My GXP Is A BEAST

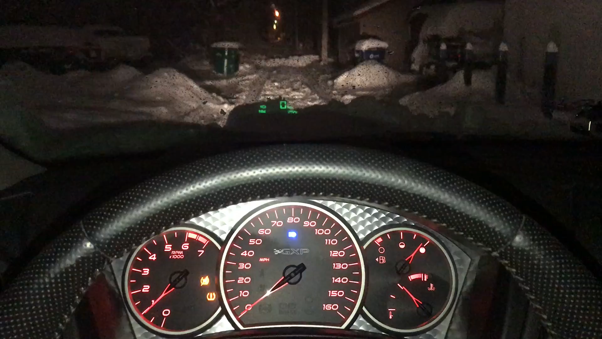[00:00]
quick phone video so we got like a couple feet of snow minimum and the city plowed in our alley both sides you can see how high that is I'll show you guys
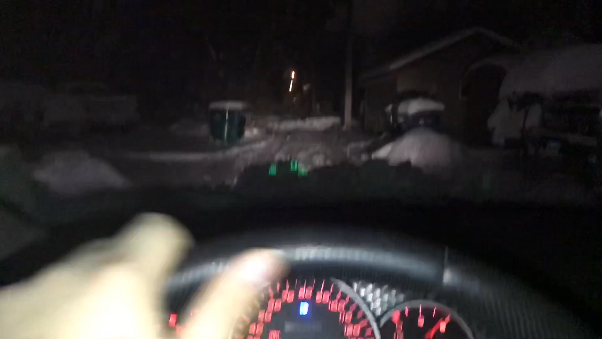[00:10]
the other side I just I took I took a gamble man and I hauled through it and I plowed look at all the snow flew up onto my my my front lip axe is like a freaking plow so this is gonna be fun I hope no cars are coming because we're going right through this oh my god